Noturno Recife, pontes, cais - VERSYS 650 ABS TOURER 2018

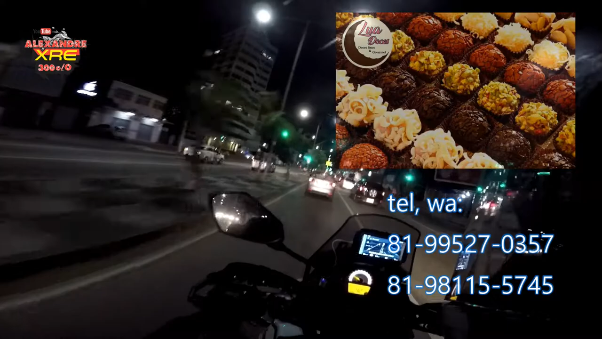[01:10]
e o Cais da Alfândega.
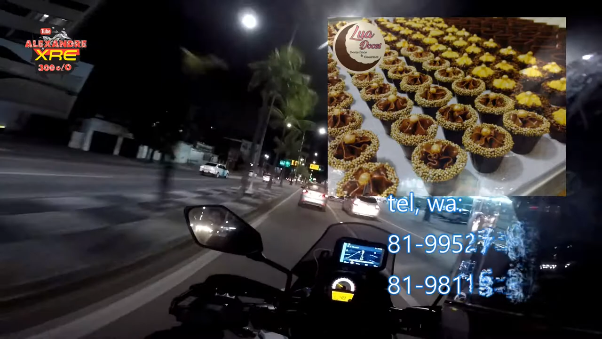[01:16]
Não sei se vai dar tudo nesse vídeo. Se não der, vai ter outro. Olha o fusquinha amarelo. Eu acho que vai ter um pouco de trânsito ali na frente.
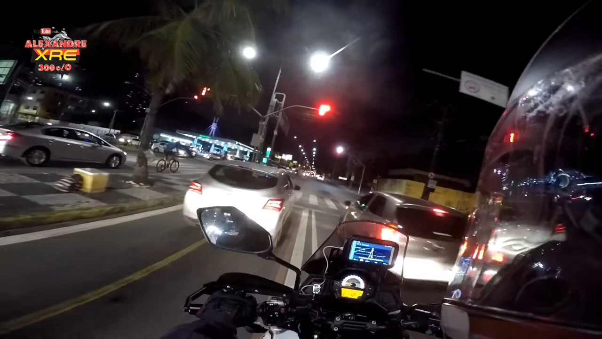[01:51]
Aqui tem uma ciclofaixa, mas é só em dias
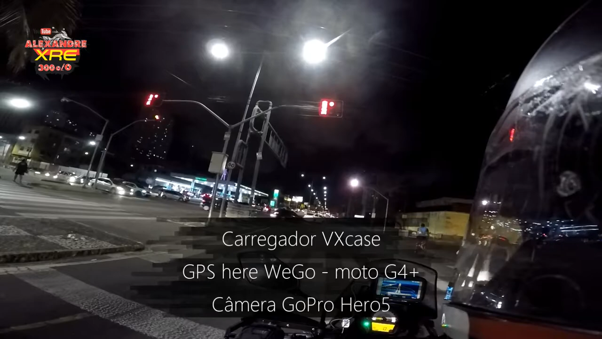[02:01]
de domingo e feriado, se não me engano.
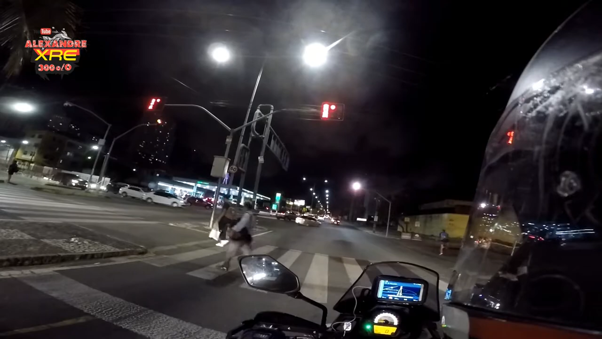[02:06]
É exclusiva para lazer. Estamos numa região próxima do Shopping Rio Mar, Recife.
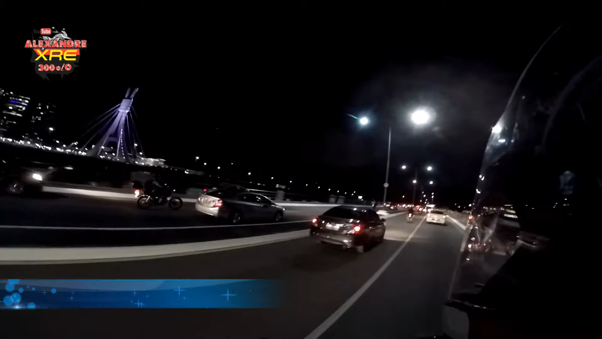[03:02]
ali a ponte do Shopping Rio Mar. E lá na frente aquela lista de lâmpadas, o Cais José Estelita.
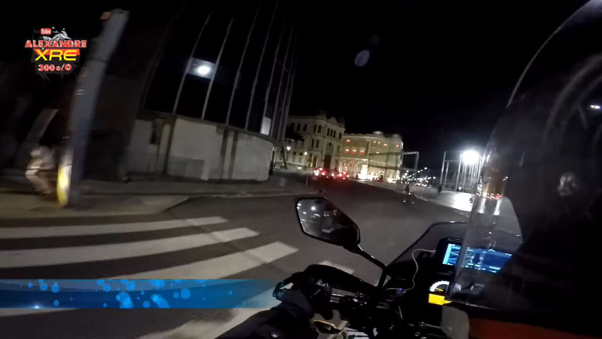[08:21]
Vamos entrar aqui. Passamos ali no Marco Zero. E vamos ver ali na frente o cais da alfândega.
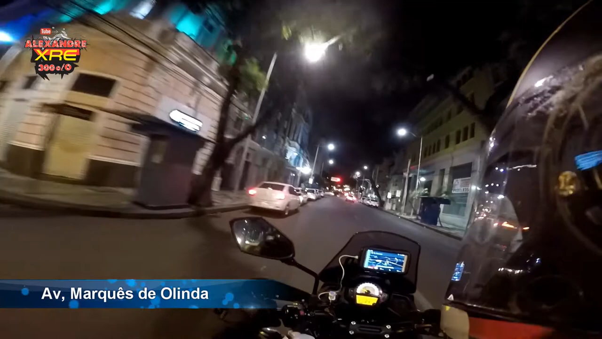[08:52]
Não é nessa, é na outra rua.